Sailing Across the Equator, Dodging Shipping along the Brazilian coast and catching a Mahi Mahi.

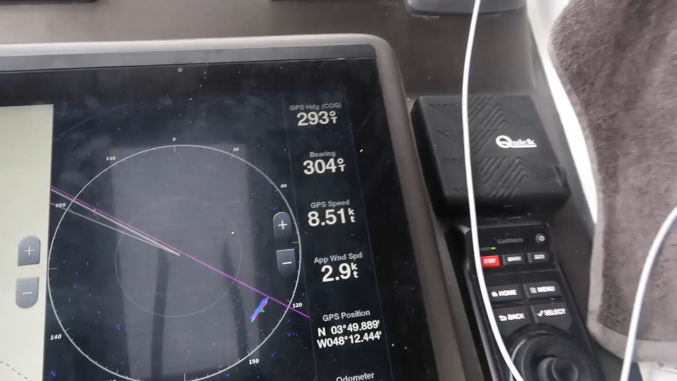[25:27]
Haven't changed the RPM, which is about almost 1900, but we're doing over eight knots.
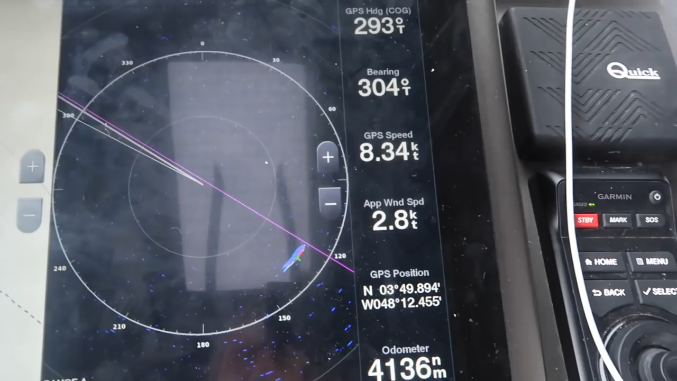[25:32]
So there you go. And actually on here, if you look at this, you'll see an orange arrow pop in front of the boat every once in a while.